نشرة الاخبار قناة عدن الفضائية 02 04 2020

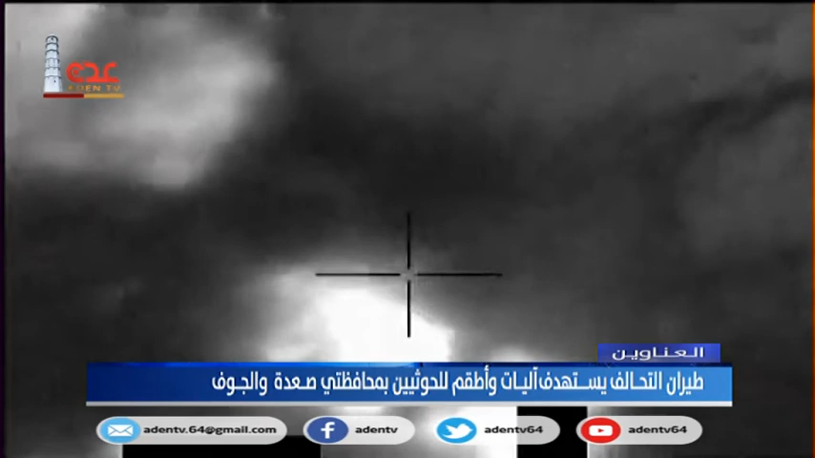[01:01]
طيران التحالف يستهدف آليات وأطقم عسكرية للحثيين بمحافظتي صعدة والجوف
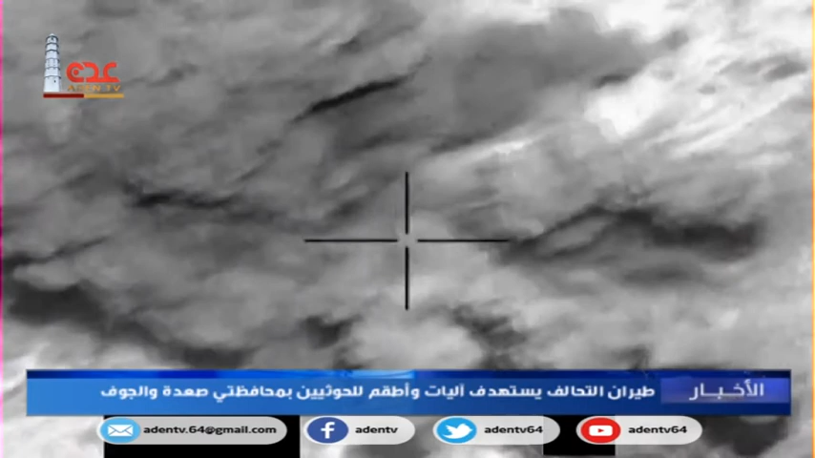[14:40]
الانقلابية شرق محافظة الجوف وقال مصدر الميداني أن مقاتلات التحالف شنت أكثر من تسع غارات استهدفت تعزيزات حوثية في جبهة الندر شرق مديرية
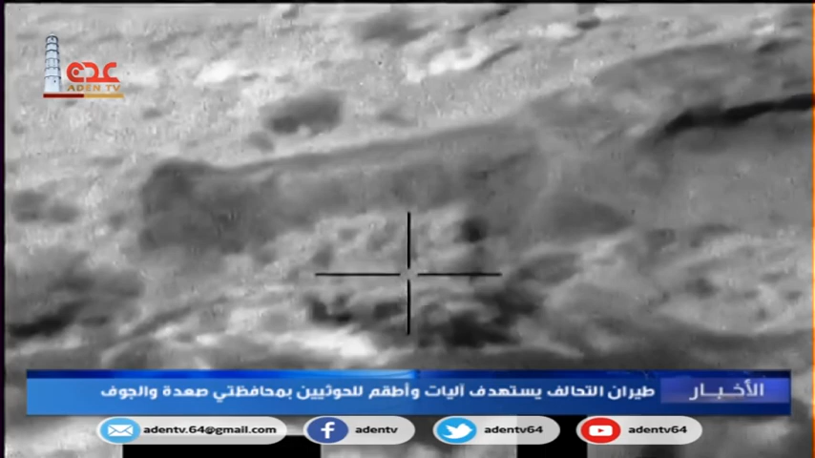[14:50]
الحزم عاصمة محافظة الجوف ما أدى إلى تدميرها الآليات
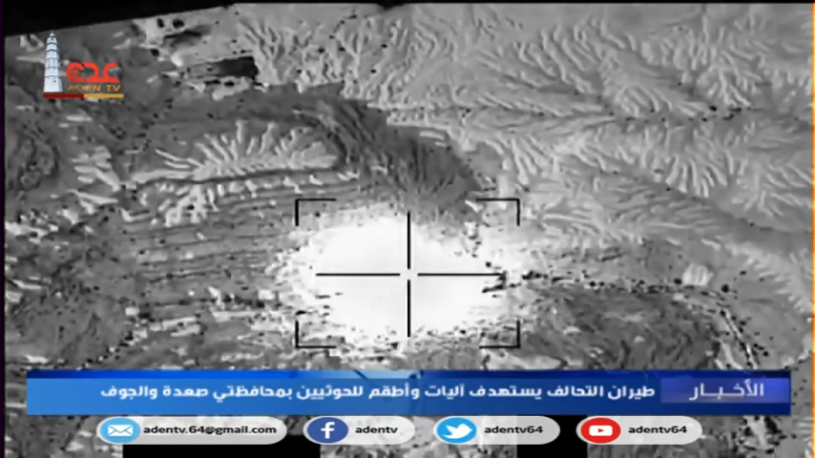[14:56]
العسكرية ومصرع جمين من كانوا على متنها
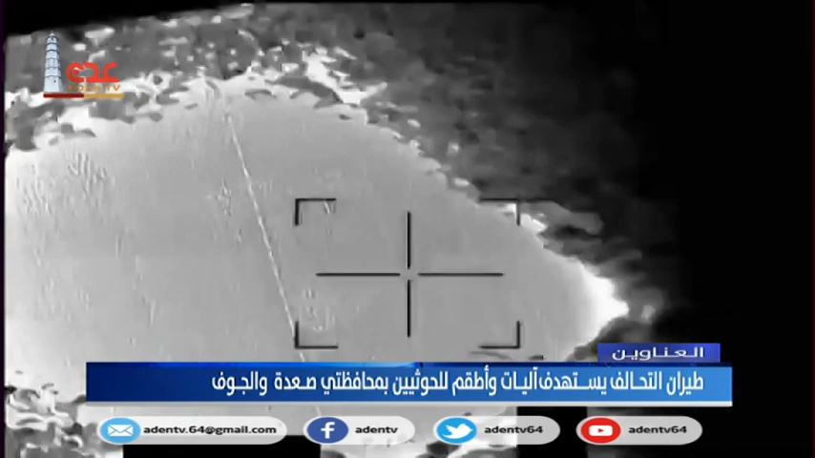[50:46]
طيران التحالف يستهدف آليات وأطقم عسكرية للحثيين بمحافظة صعدة والجوز